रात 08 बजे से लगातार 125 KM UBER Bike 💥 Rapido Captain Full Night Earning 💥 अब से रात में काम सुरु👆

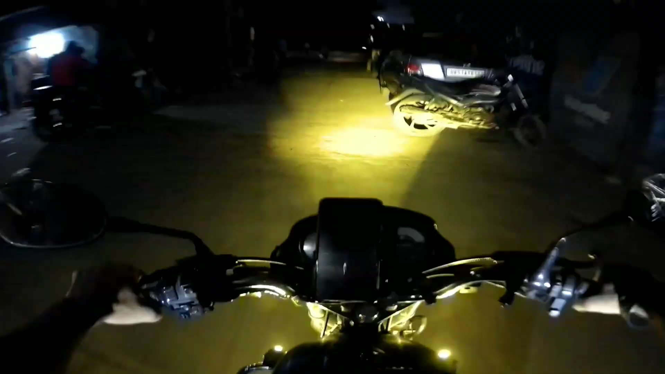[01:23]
तो भाई पहली ट्रिप हमने एक्सेप्ट किया उबर पर, वो भी रात को 8:15 बजे।
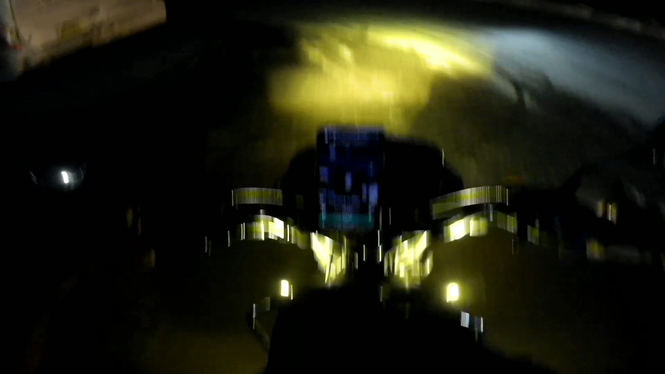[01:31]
तो भाई पहली ट्रिप एक्सेप्ट कर ली है और ये होने वाली है हमारी वसंत कुंज की।
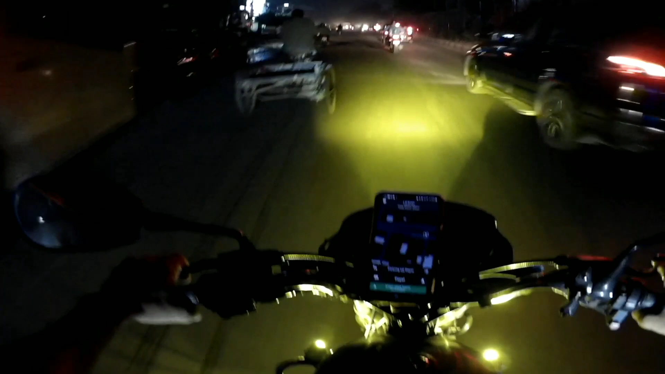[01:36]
जा रहा हूँ पिकअप लेने, यहीं पर ही पायल मैडम एक विशाल मेगा मार्ट पर खड़ी है।
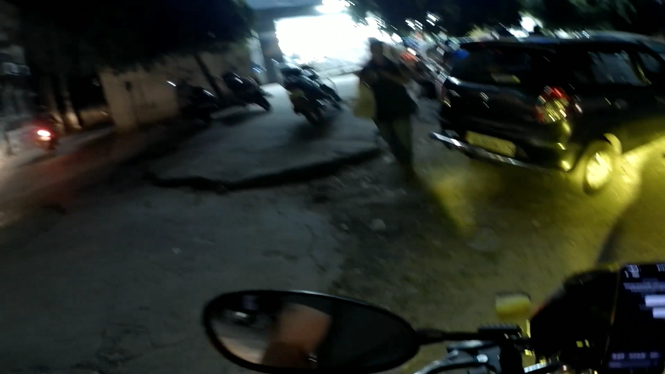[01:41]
तो भाई इन मैडम को मैंने पिकअप किया था विशाल मेगा मार्ट MB रोड से, और इनको जाना था महिपालपुर।
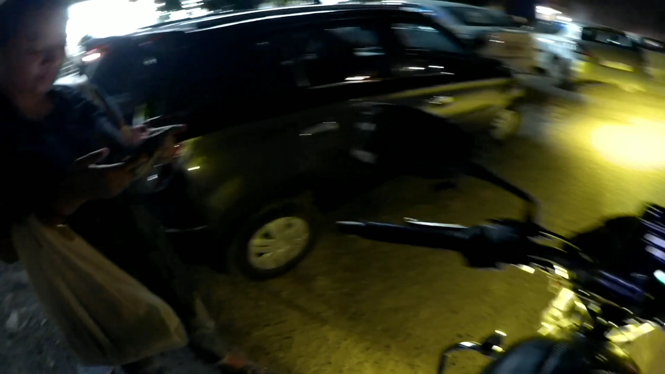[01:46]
तो ये हमारी जो ट्रिप थी ये टोटल 22 किलोमीटर की ट्रिप थी और बहुत ही शानदार ट्रिप थी। इससे मेरे को अर्निंग भी बहुत अच्छी हुई थी।
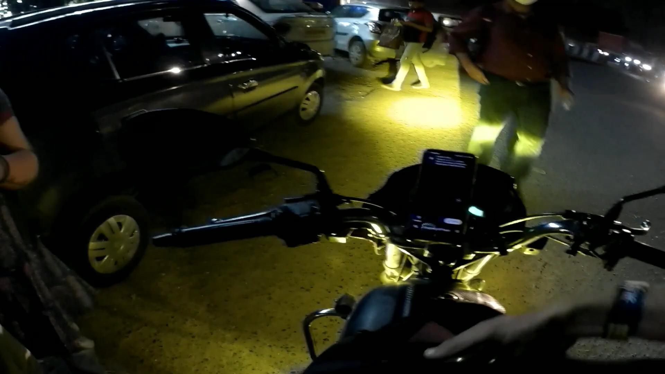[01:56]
और मैंने क्या किया था, ये जो मैंने कैमरा लगाया हुआ है ना, इसका जो माइक था वो माइक मैंने सेट नहीं किया हुआ था, जिस वजह से मुझे इसमें वॉइस ओवर करना पड़ा यहाँ पर थोड़ा सा।
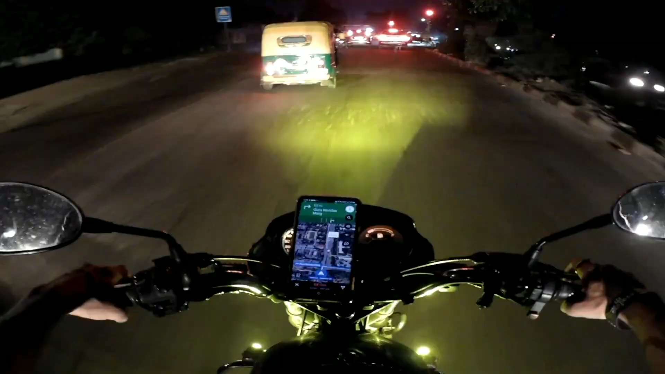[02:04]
GPS तो इधर से बोल रहा है, वैसे सीधा चलो खानपुर का जाम मिलेगा। वैसे 223।
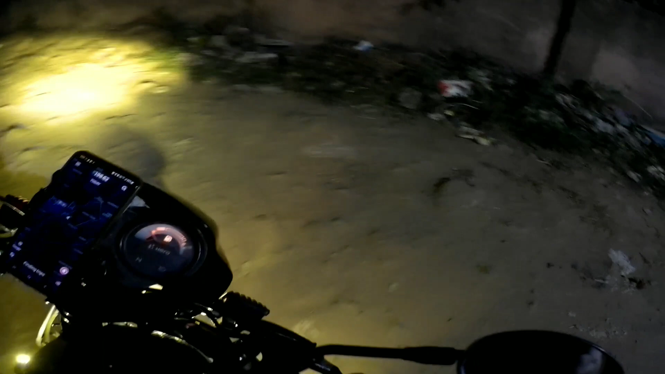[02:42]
शाम को अब धीरे धीरे जाम ख़त्म हो जाएगा, राइडर कम हो जाएंगे, काम मिलने के चांसेस ज़्यादा होते हैं।
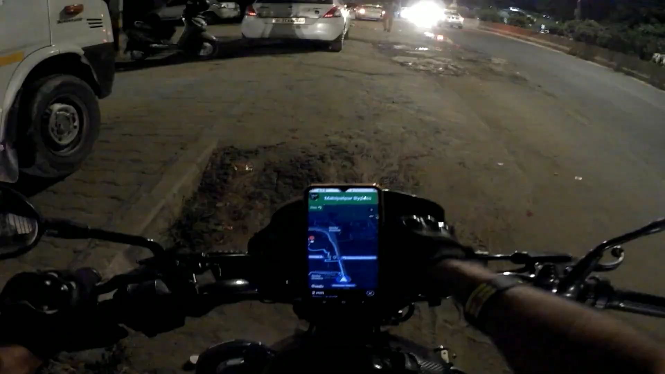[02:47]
महिपालपुर से दूसरी ट्रिप एक्सेप्ट की है मैंने रैपिडो पर, और ये होने वाली है उत्तम नगर की।
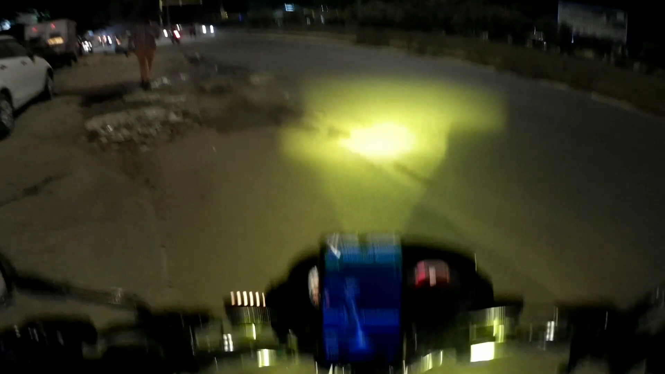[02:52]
तो जा रहा हूँ, जाके पिकअप लेते हैं भाई। महिपालपुर गांव में घूमे जा रहा हूँ भाई, लोकेशन सही से आई नहीं रही है, अंदर से कुछ पता ही नहीं चल रहा।
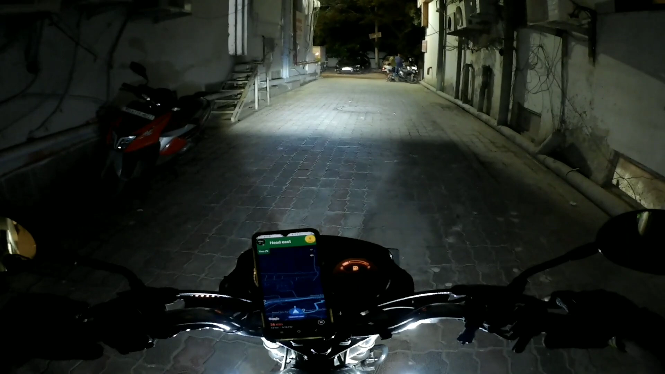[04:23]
तेरह किलोमीटर की ट्रिप है भैया हमारी, चले कहीं यही लेफ्ट से निकलना है, राइट से,
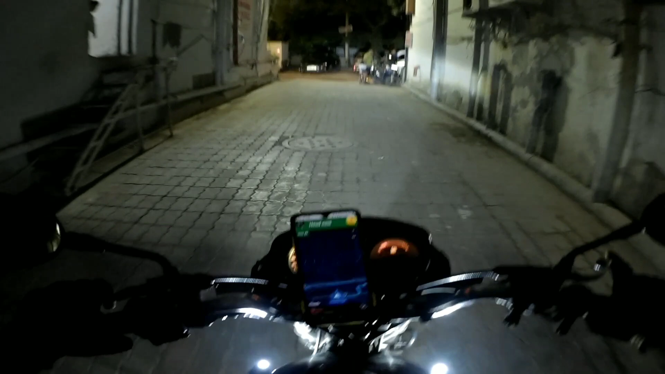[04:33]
राइट राइट से उत्तम नगर नहीं ठीक। ये GPS ने पहले ना दूसरे पीछे गली में से अंदर घुसा दिया मुझे गांव के अंदर ही।
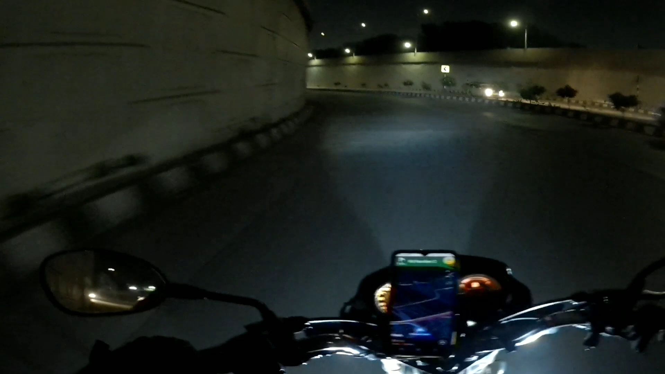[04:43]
अच्छा। वहाँ काफी देर इधर उधर उधर ढूंढता रहा मैं, जब कुछ समझ में नहीं आया फिर मैं दोबारा मेन रोड पे आया, तो बाहर बाहर से आया तब मैं ठीक आ पाया। वरना ये मुझे अंदर ही अंदर घुमाया जा रहा था। पता नहीं कौन से कॉल करने नहीं देता ना ये रैपिडो।
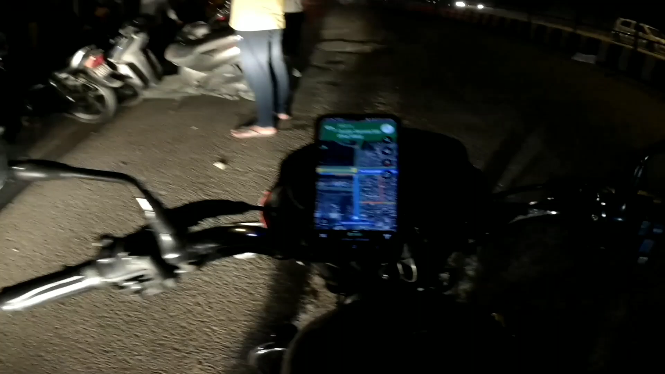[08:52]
रात को ये एक दुकान खुली मिली है, लगभग 40 किलोमीटर में से 6 किलोमीटर बचा है, एक भी दुकान रास्ते में कहीं मिली नहीं, भैया को गुटखा खाना था।